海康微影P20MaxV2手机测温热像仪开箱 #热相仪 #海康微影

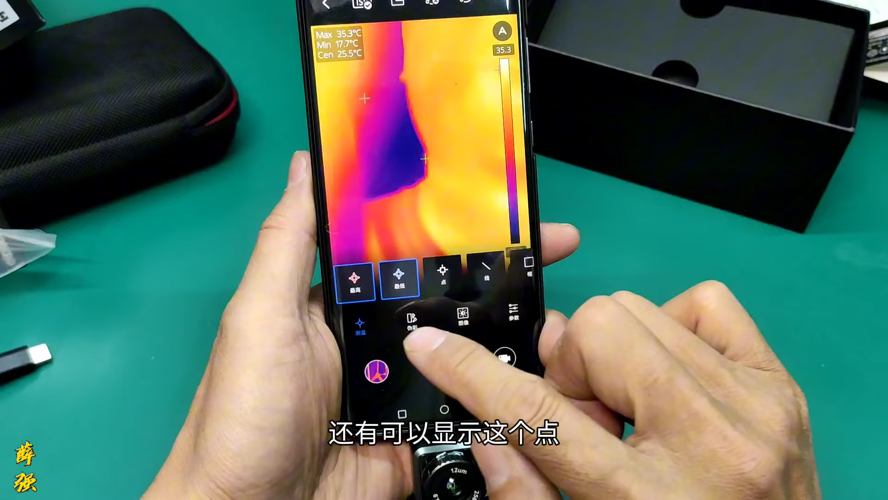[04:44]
On screen: spot 25.5°C, max 35.3°C, min 17.7°C
还有可以显示这个点选上之后比如说
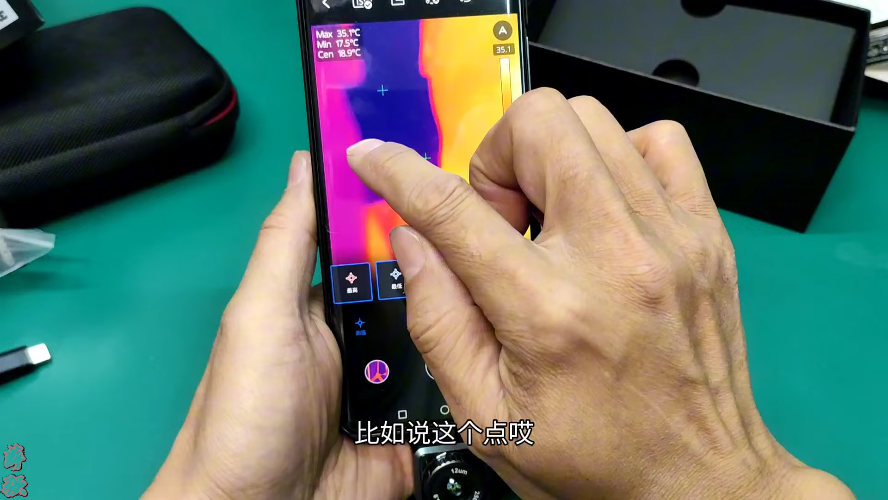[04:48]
On screen: spot 18.9°C, min 17.5°C
这个点哎它会显示这个点多少度看到吗
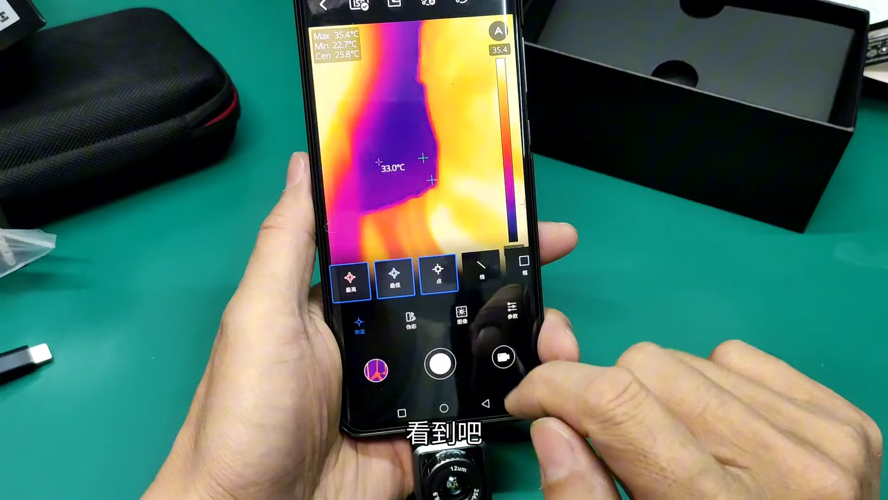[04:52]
On screen: max 35.4°C, min 22.7°C
然后还能还可以框起来比如说我在我下巴这儿框起来框起来之后它会显示框起来这里边的最高温度最低温度
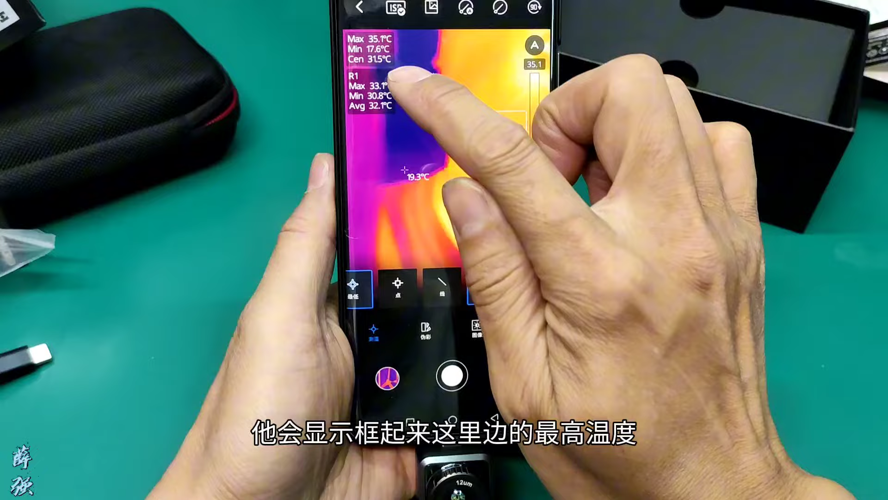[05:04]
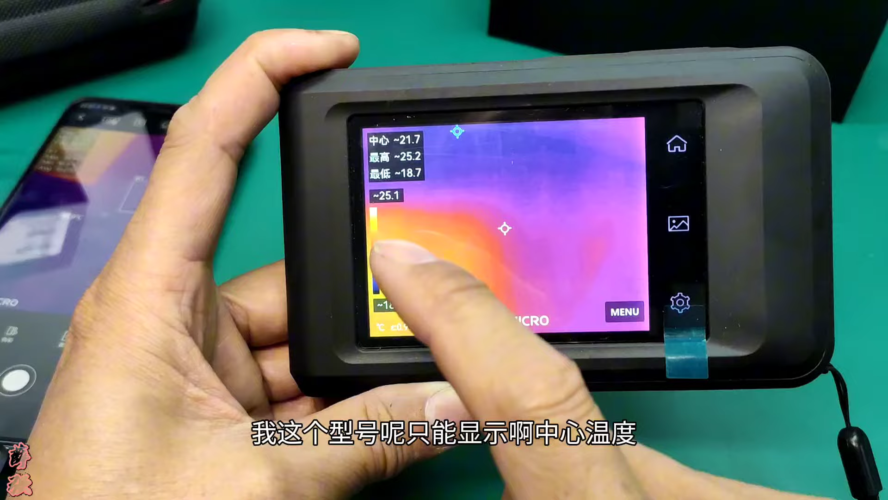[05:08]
我这个讯号呢只能显示啊中心温度最高温度和最低温度大家